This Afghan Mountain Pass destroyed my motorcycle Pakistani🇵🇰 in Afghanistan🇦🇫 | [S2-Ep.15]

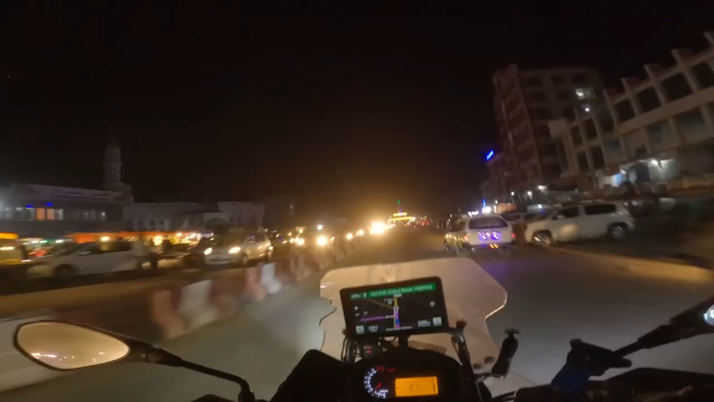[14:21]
लें जी, हम पुले खुमरी में तो पहुंच चुके हैं और अभी मैं ज़रा अपना एक होटल ढूंढ रहा हूं।